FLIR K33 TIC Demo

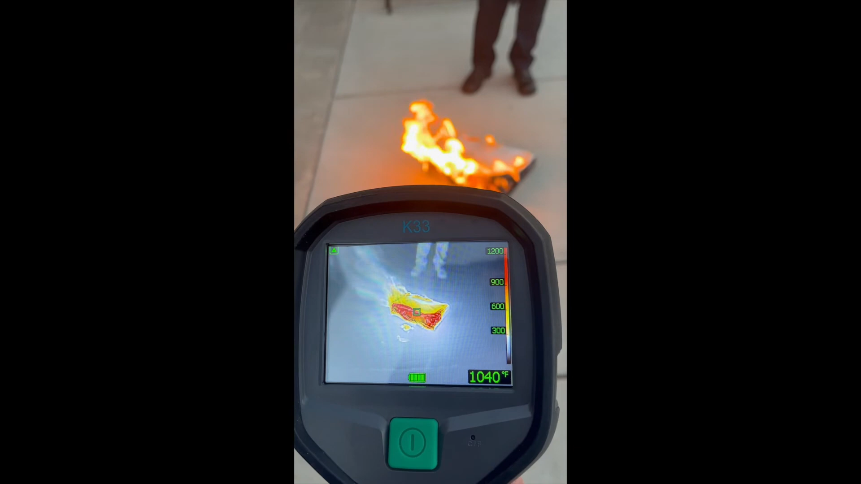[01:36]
The screen is a four-inch LCD 320 by 240 pixel with an infrared resolution of 240 by 180 and can withstand temperatures up to 1200 degrees Fahrenheit. The TIC also includes a flexible scene enhancement feature, which intensifies structure and texture details in thermal images.